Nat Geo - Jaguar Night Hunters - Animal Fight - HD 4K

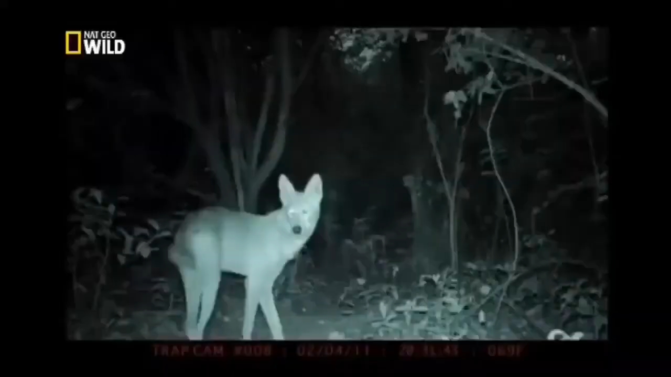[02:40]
Motion-triggered camera traps silently monitor the game trails using invisible light.
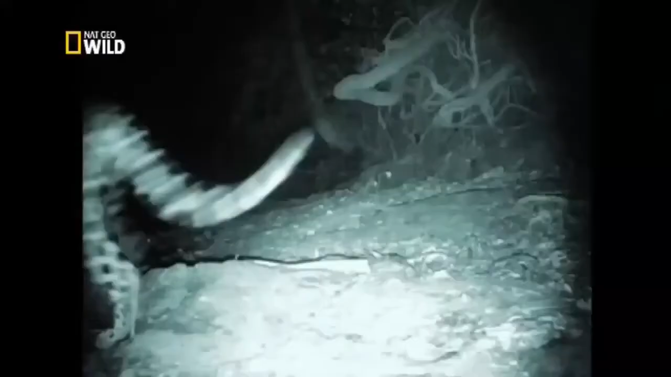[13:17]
The camera will move on a dolly suspended from the cable at our command.
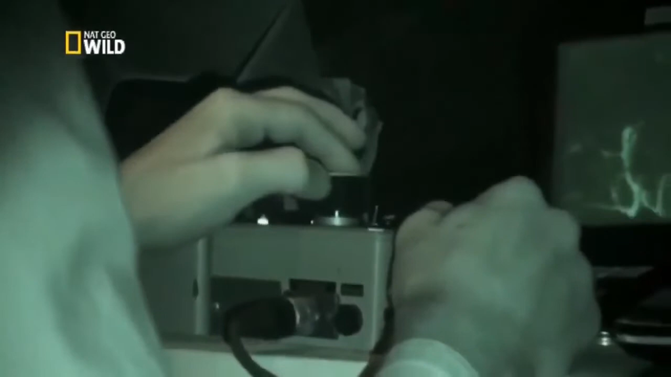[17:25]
There's a deer drinking by the pool. But there's a problem. Our control hardware is overheating.
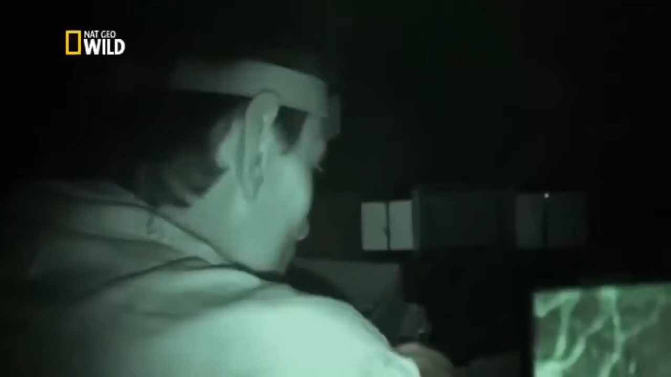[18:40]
We capture an elusive tree porcupine creeping through the branches.
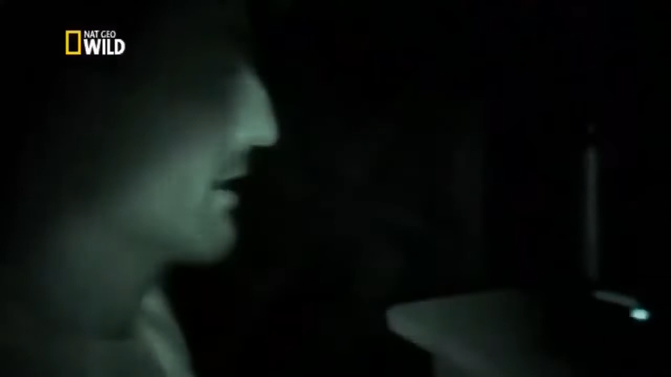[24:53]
I know. That's a tapir, I think.
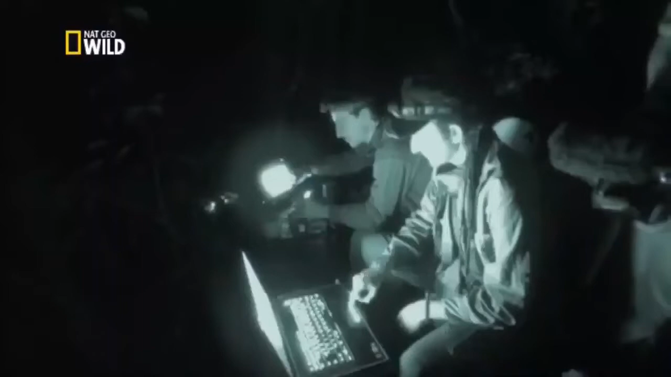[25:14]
Up till now, wild tapirs are practically unfilmed. They're too secretive.
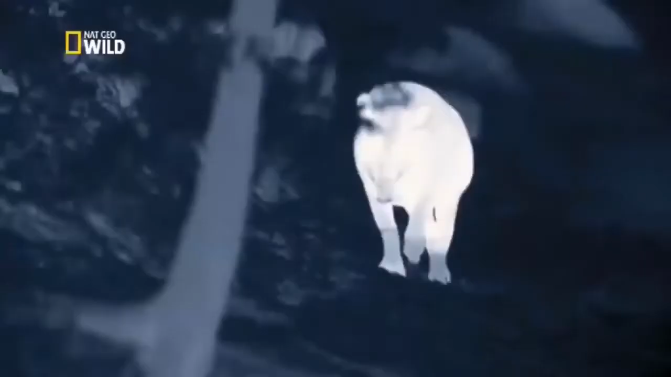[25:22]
And here, we have a female tapir,
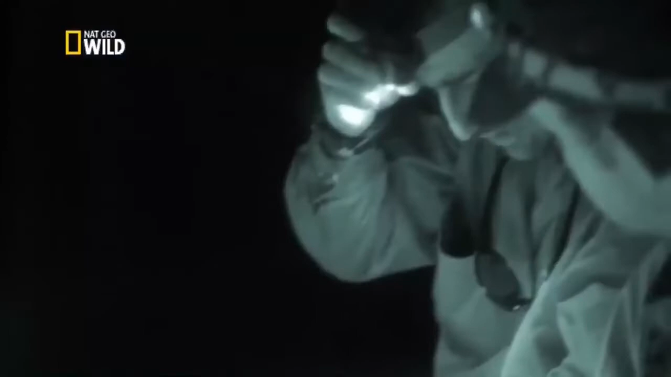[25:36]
It's a fantastic chance for the crew to observe new behavior.
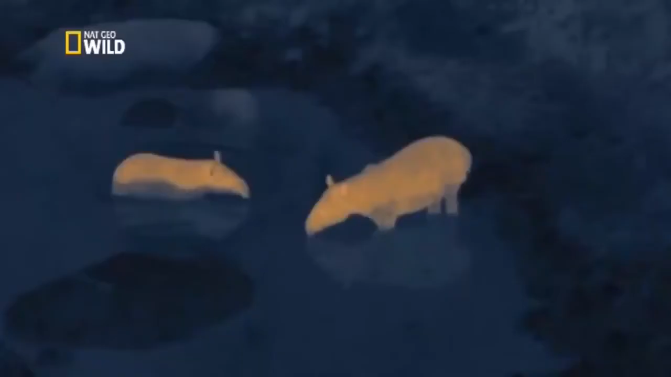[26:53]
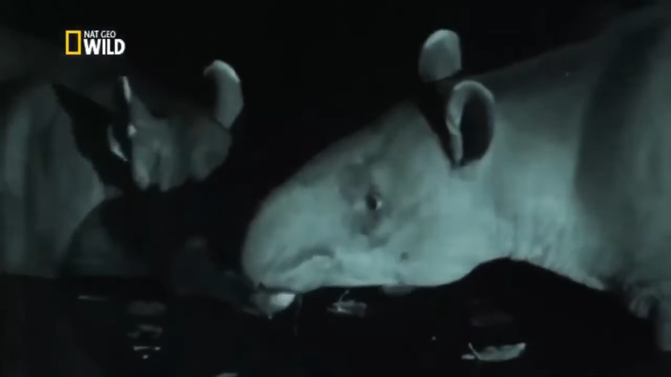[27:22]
That can only be a vampire. It's drinking blood.
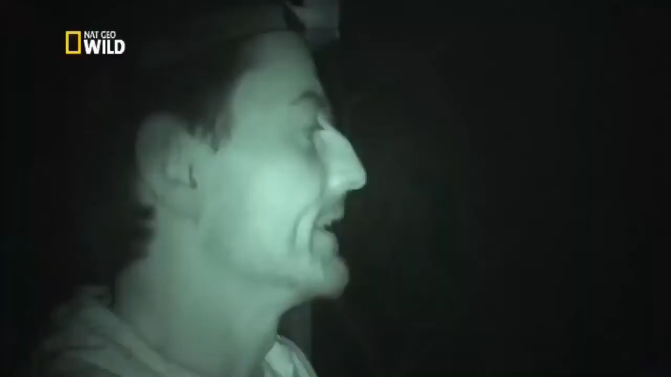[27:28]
Crew now realize they're in vampire country, and may be targets themselves.
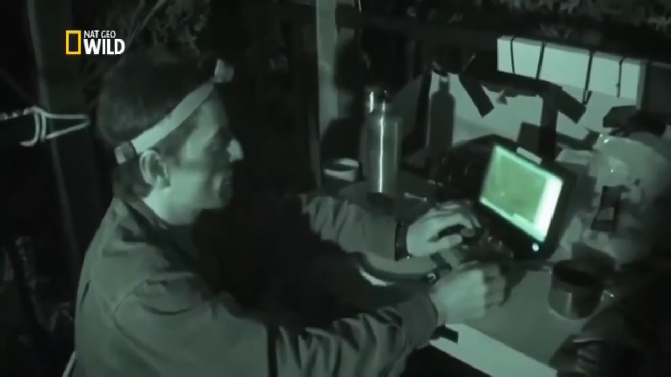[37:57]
Just run at something there. Just turn it around. Not far. Keep coming. On the overhead camera, Nick picks up a new heat source.
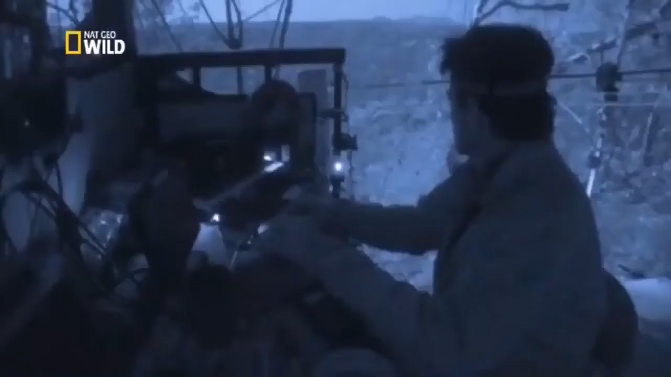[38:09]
There's something coming in.